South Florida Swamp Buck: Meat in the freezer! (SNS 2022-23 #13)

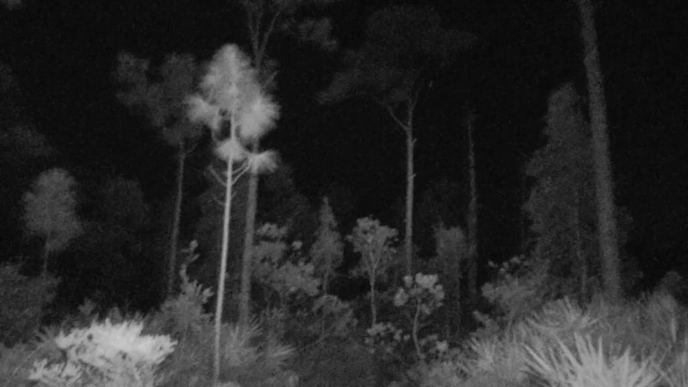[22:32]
And like he came out, he got to about right here, and he was like just staring straight at me. And then he kept walking. And then this bush right here,
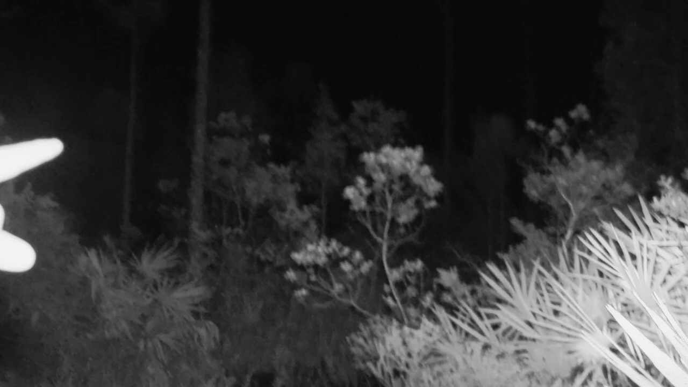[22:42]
that's why I was waiting for him to get his head behind. And he got to like right here, and his head was behind it, and I drew up. And then he just like stared at me through the bush.
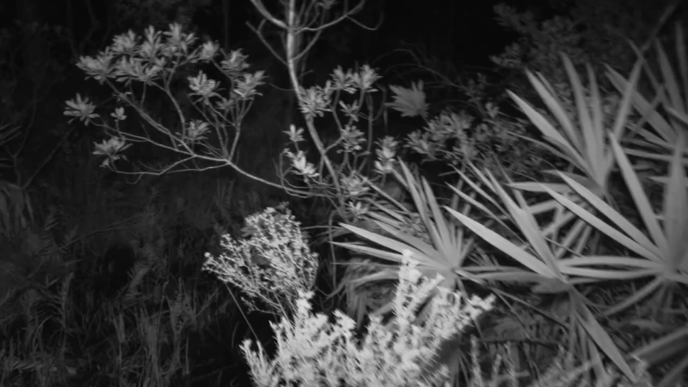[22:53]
Like he was just like looking right at me, right through the bush. And then he like turned, and then he went like this, and that's when I shot. Oh, he went that way.
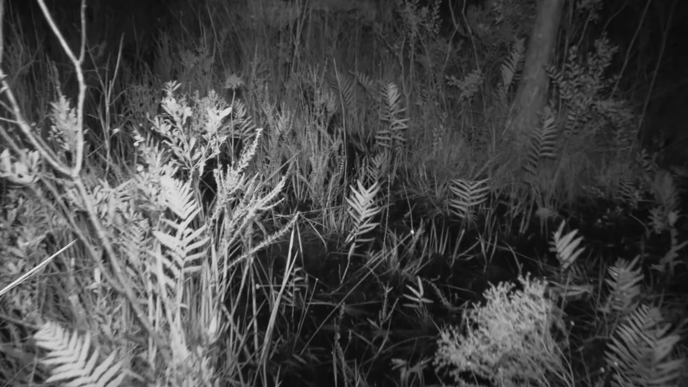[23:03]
I really think he's like 75 yards, something like that, to the left. All right. And, I mean, I already found some blood, so.
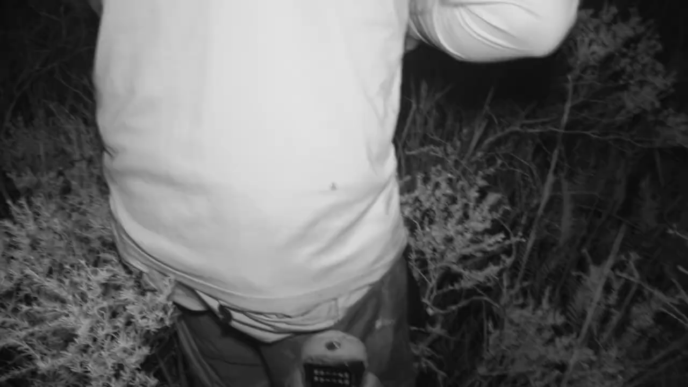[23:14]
This is about where I just went straight out that way to get off.
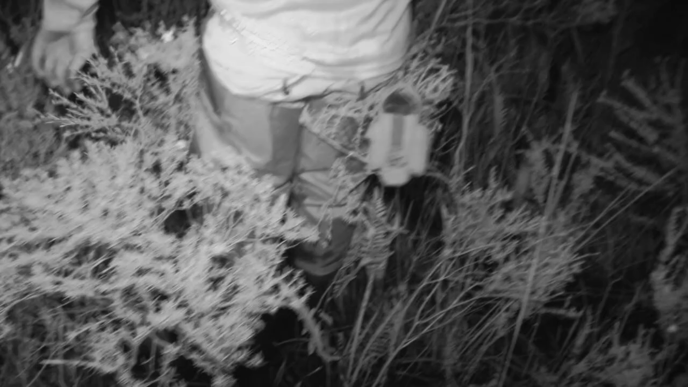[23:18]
Blood. Really? Okay, good. Right there. Oh, yeah. So he seems like he's walking this little. Yeah, he's walking this trail.
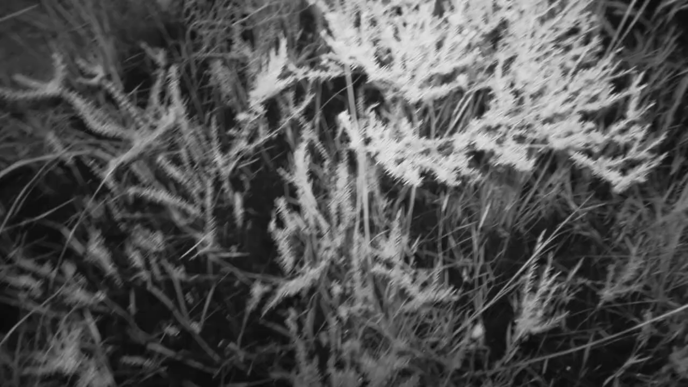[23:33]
Alright, this is where we gotta pay attention because there's a crossroad here. Yeah. He could have went that way. There's a trail here. So I think this might have been where I walked straight out there. Alright, go ahead.
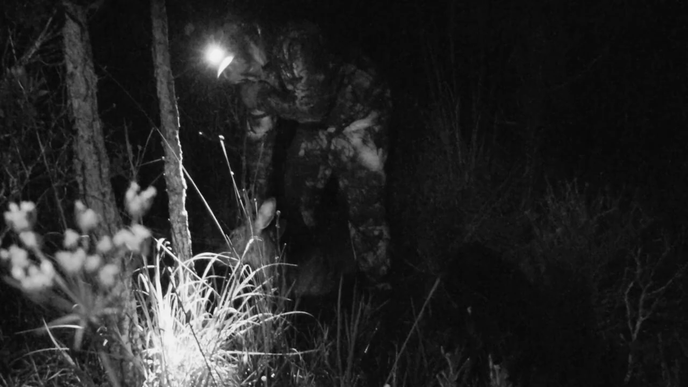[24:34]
Yeah, that's 10 inches. It's 10, right?
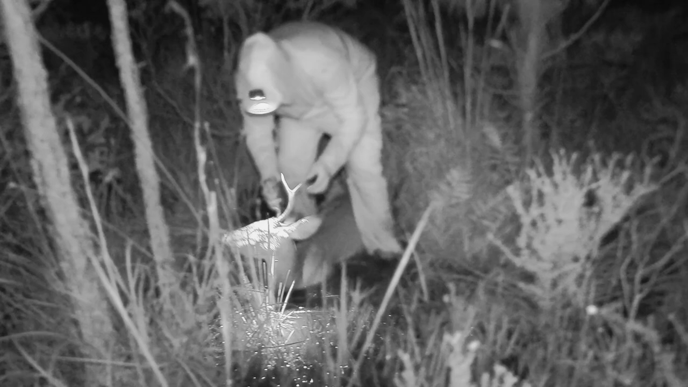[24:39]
It should be 10.
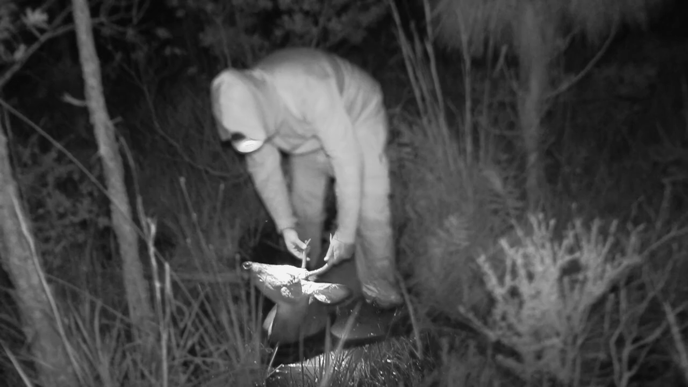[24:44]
Dude, your first archery buck. This is my first archery buck. Sounds like you're pooping your pants. A little bit. Mostly I'm just like, is he 10 inches? Okay, so that's totally different than what I thought it did. I thought it went in way further forward. It kind of looked that way, but it's so deceiving. I know, because the arrow's still dipping. Yeah. And it's going away from you. So, actually wasn't a bad shot.
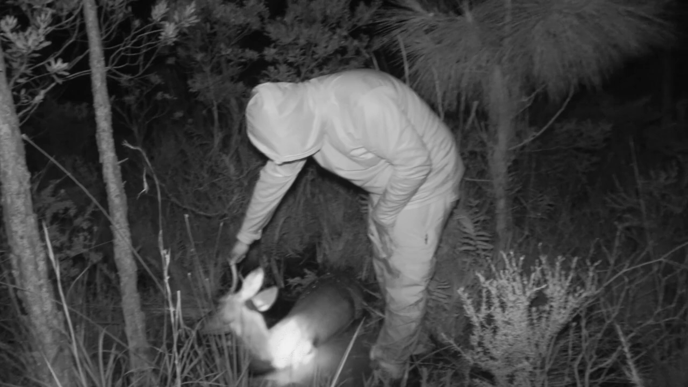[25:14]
Nope. Didn't go far at all. What, like 80 yards? Yeah, maybe. We'll call it 20. Didn't go 20. It didn't go 20. Holy crap.
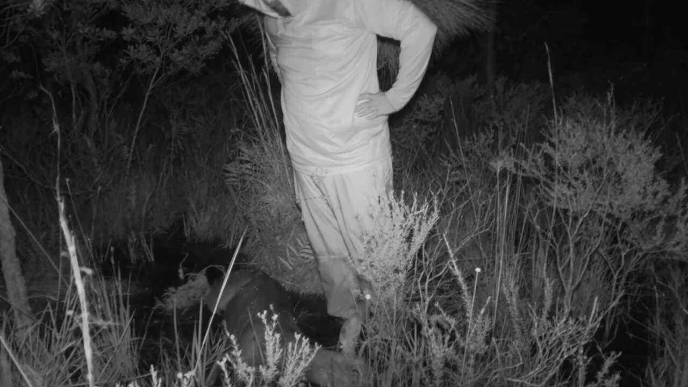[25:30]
There you go, man. My right. First archery buck.